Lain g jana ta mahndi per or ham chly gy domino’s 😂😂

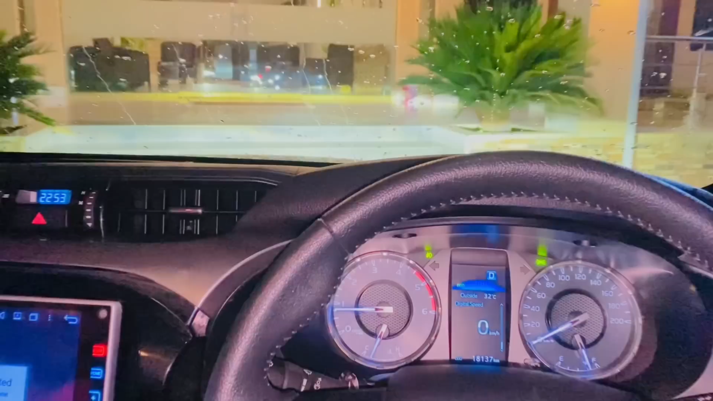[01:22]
नहीं जी गाइस, फाइनली निकल रहे हैं, सब जा रहे हैं मार्केट की तरफ, फॉर्चुनर है ये और वो भाई ने निकल गए हैं,
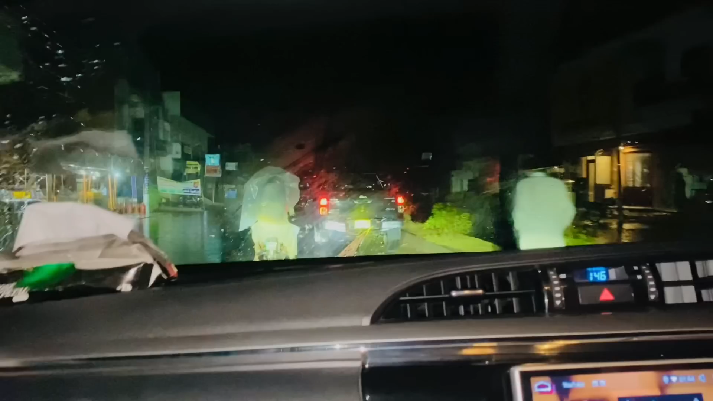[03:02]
जनाब फाइनली मेहंदी से हो गए फ्री हम, तो अभी हम जा रहे हैं जनाब मैकडॉनल्ड्स, क्योंकि थोड़ी बहुत भूख लग गई और बारिश ने देखे क्या हाल कर दिया लोगों का,